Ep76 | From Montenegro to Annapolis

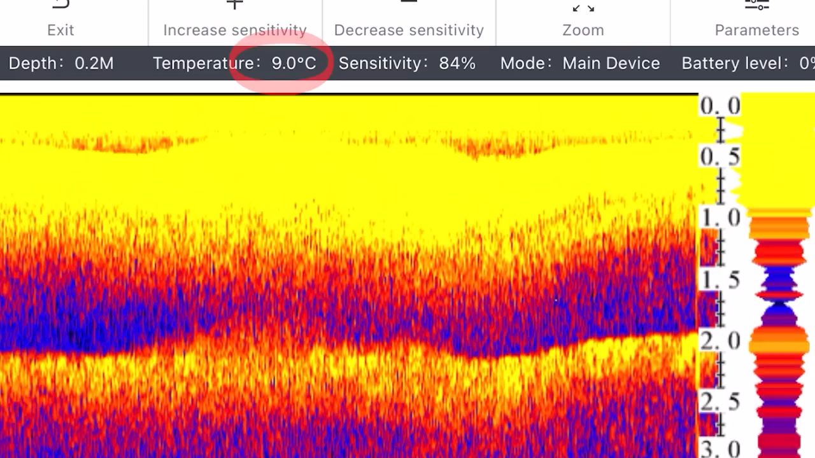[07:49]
On screen: water 9.0°C
That's all the fresh water that's come down off the mountains here. You can look at pictures from the camera or from the sonar.